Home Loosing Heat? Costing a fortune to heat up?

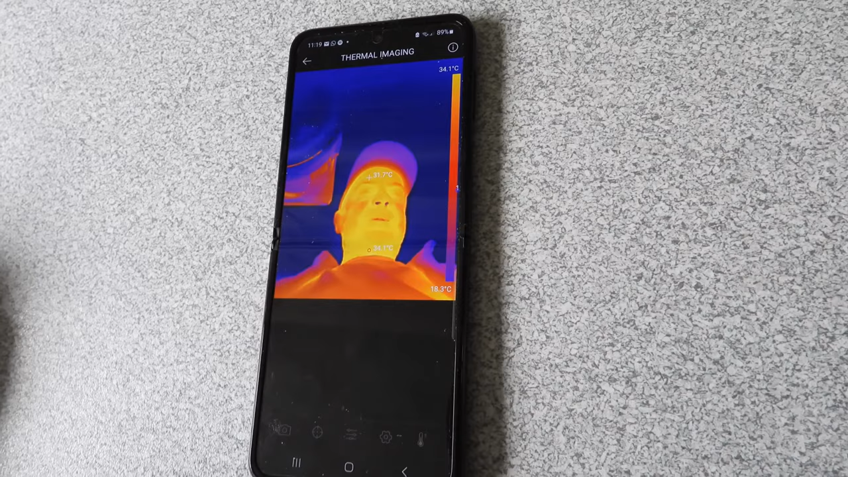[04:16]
On screen: scale top 34.1°C, scale bottom 18.3°C
don't look much better actually do I in red hmm perhaps I better change it's going to change that hat
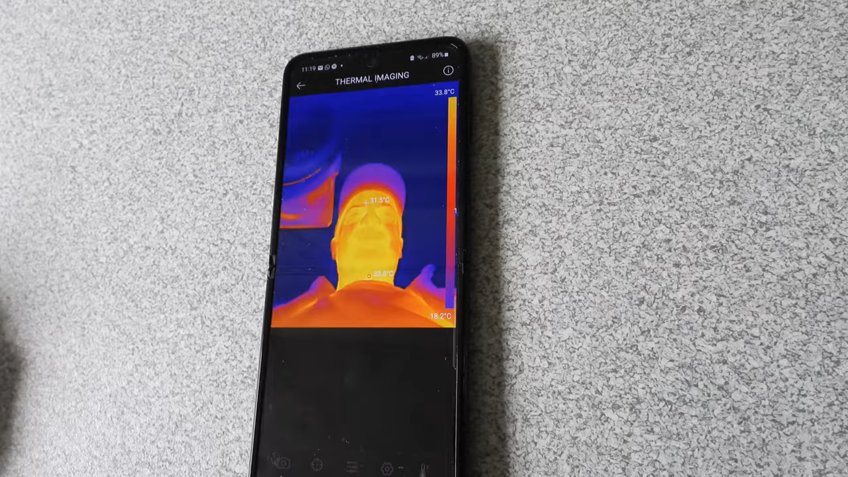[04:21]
On screen: scale top 33.8°C, scale bottom 18.2°C
right so there's lots of technical specs that are with this particular camera so what I'm going to do
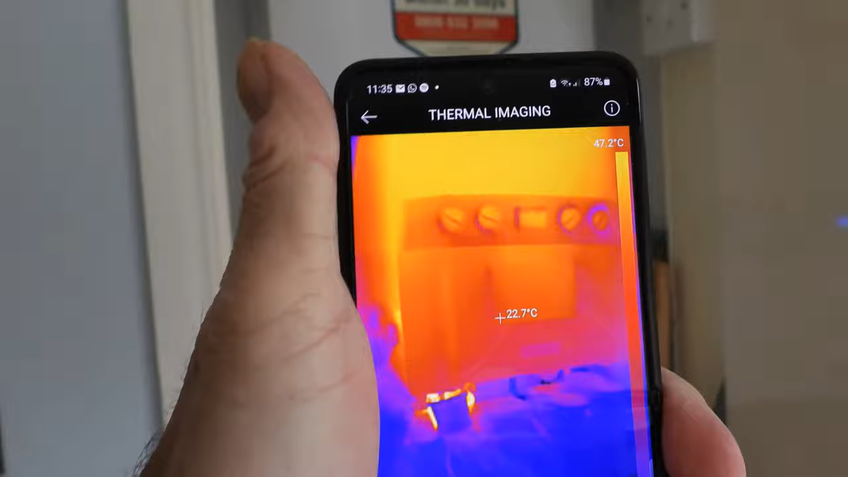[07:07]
On screen: spot 22.7°C, scale top 47.2°C
see the heat showing in there already as we start to heat up we'll put these pipes
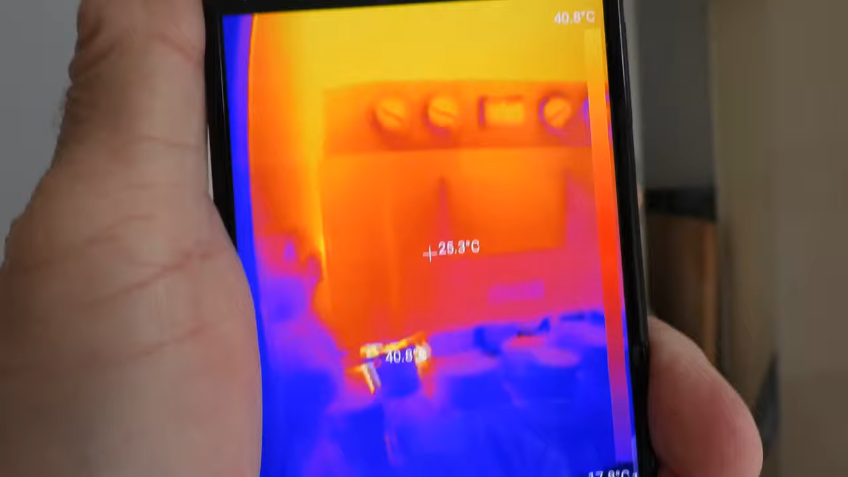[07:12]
down a minute and see how they're doing you know the heat is doing in these pipes and you can see they're already
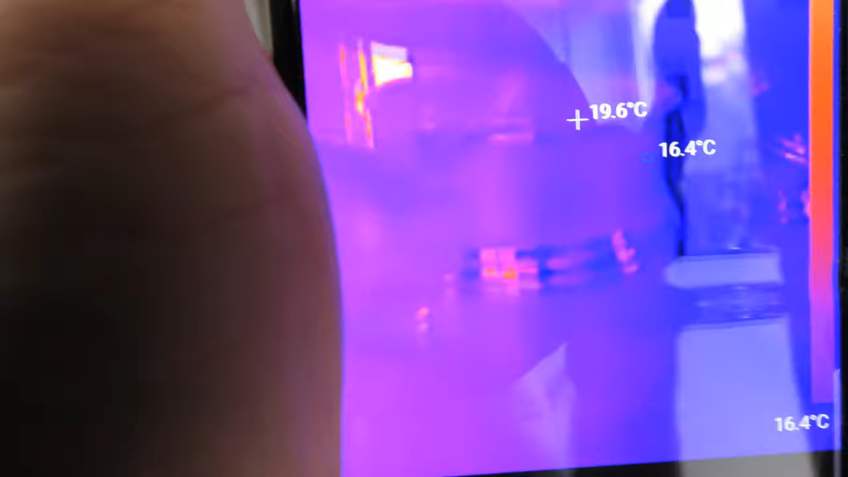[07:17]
On screen: spot 19.6°C
that they're starting to warm up there
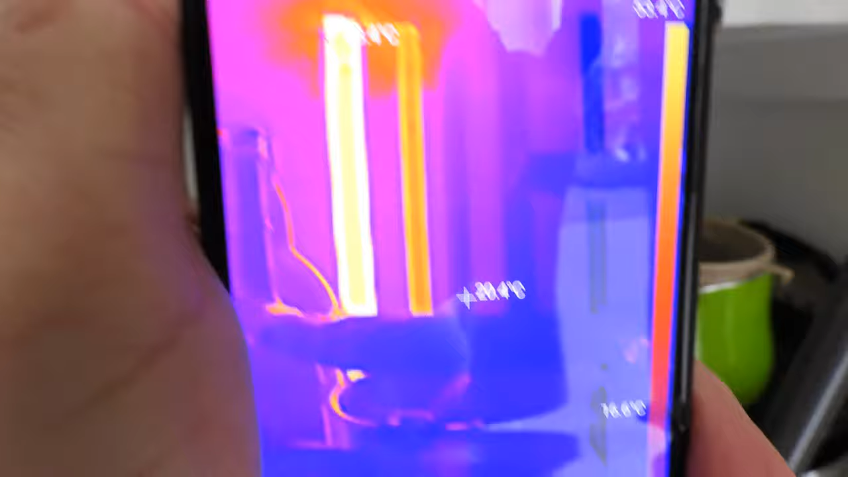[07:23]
they are there
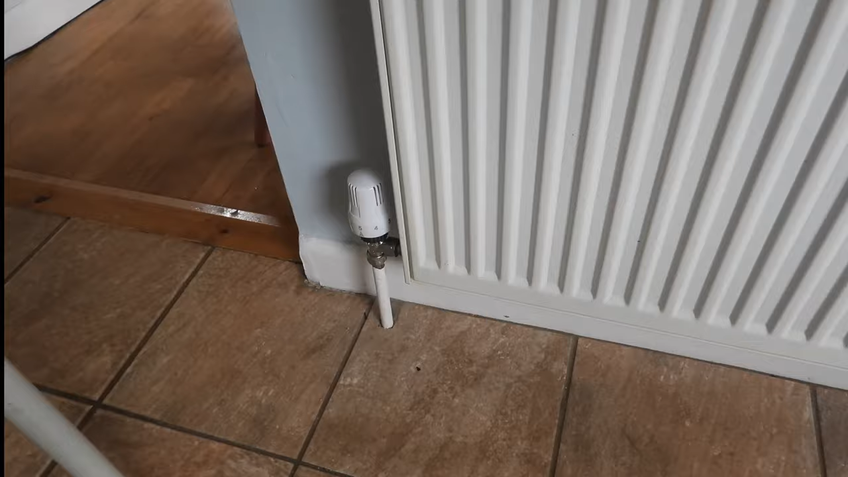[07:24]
okay first radar the closest to the boiler is heating up now if I am the thermal imaging camera at the radiator there you can see that that
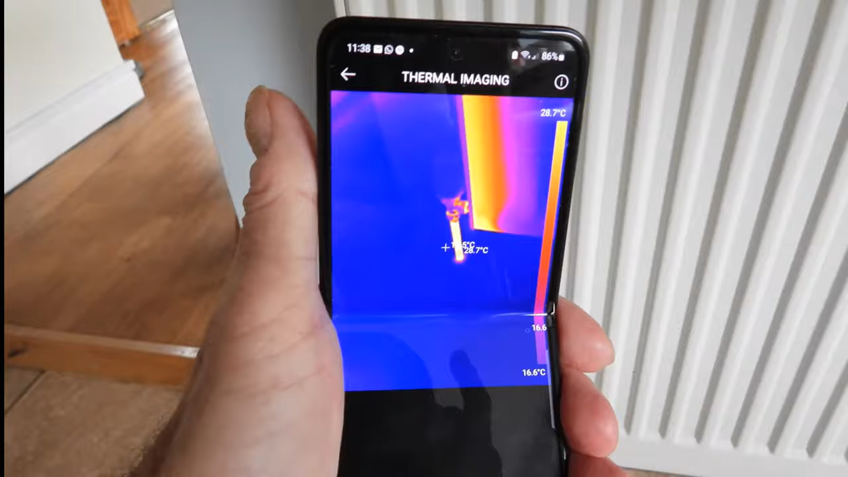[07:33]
On screen: scale top 28.7°C, scale bottom 16.6°C
is the flowing because it's the hottest one I am the camera to the return on the other side you can see
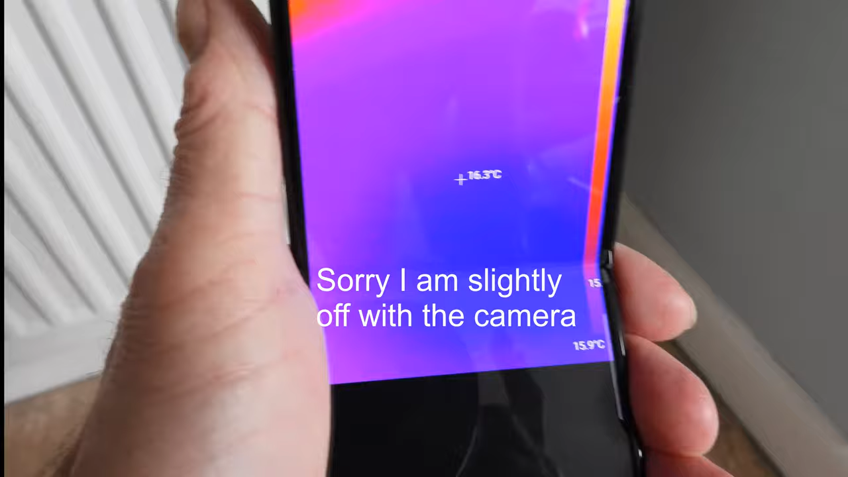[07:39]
On screen: spot 16.3°C, scale bottom 15.9°C
there's hardly any heat there at all yet because it's got to go around the
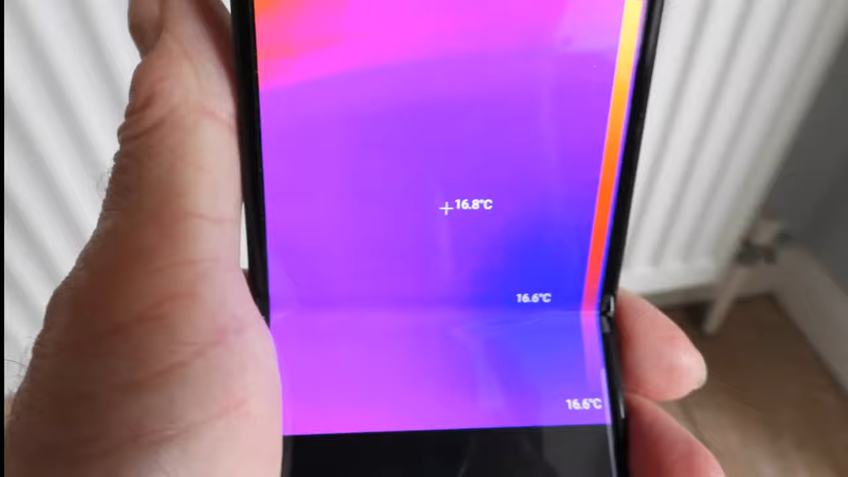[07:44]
On screen: spot 16.8°C
system to return this kind of showing you it straight away oh there's the flow pipe going into
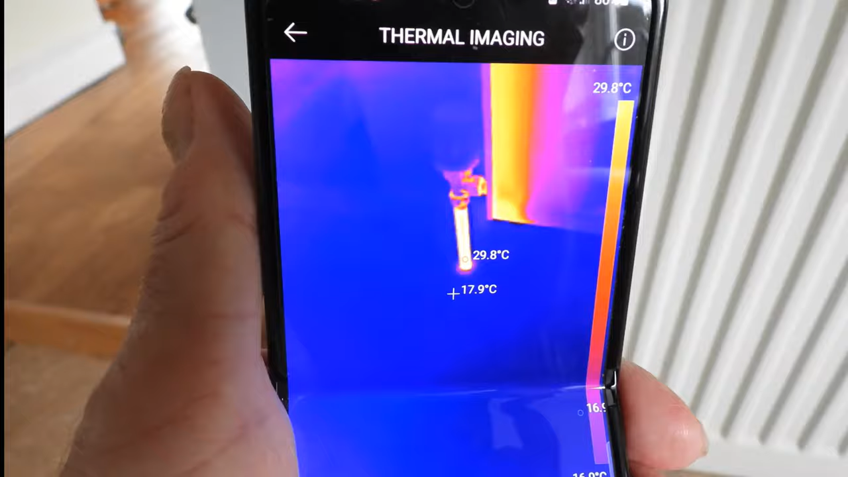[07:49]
On screen: spot 17.9°C, max 29.8°C, scale top 29.8°C
my radiator hold
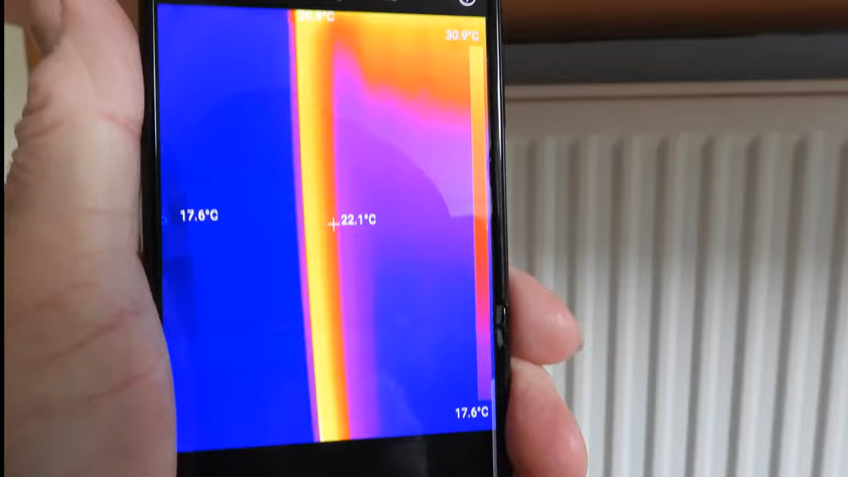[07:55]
On screen: spot 22.1°C, min 17.6°C
it up this way now it's a bit easier to see the temperature readings as you can see say there's the radiator
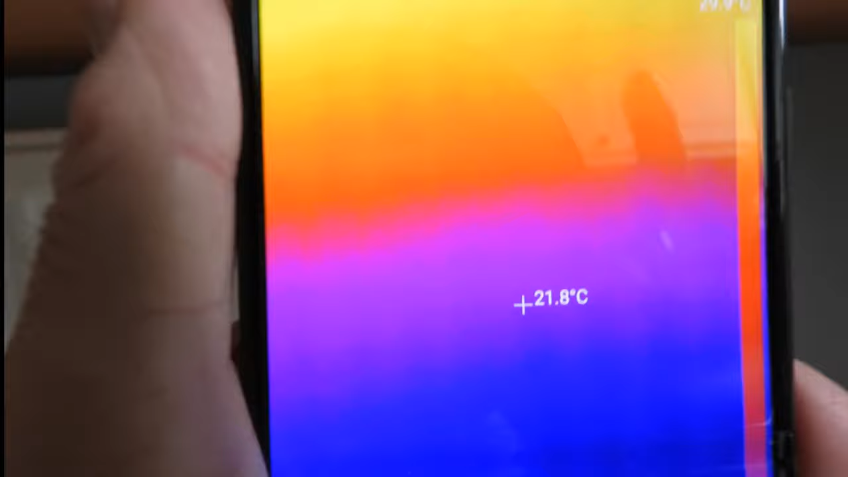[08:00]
On screen: spot 21.8°C
it's very handy isn't it we can see exact temperatures on there being red and we see the cooler
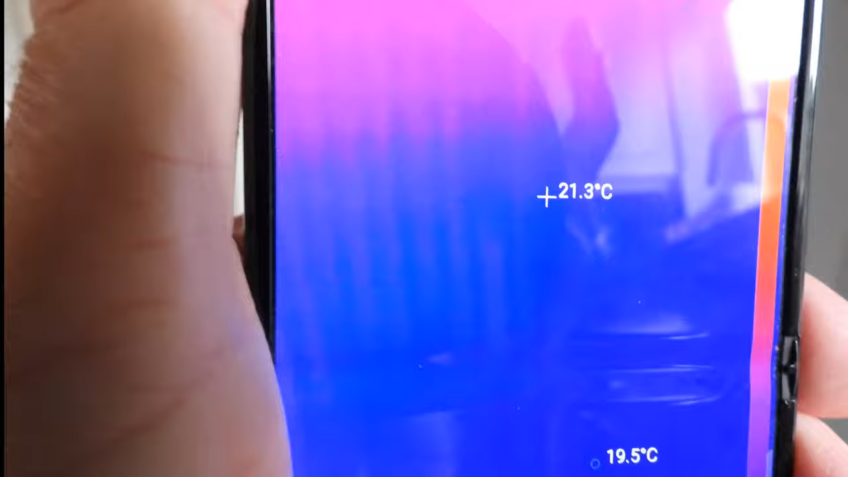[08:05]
On screen: spot 21.3°C
parts down the bottom there as it tries to warm through but it's just been
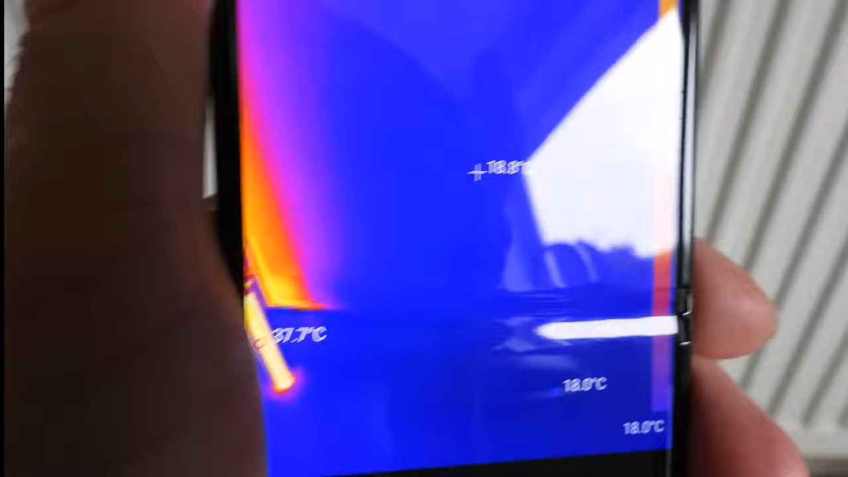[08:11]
switched on let's say and that flow pipe there coming in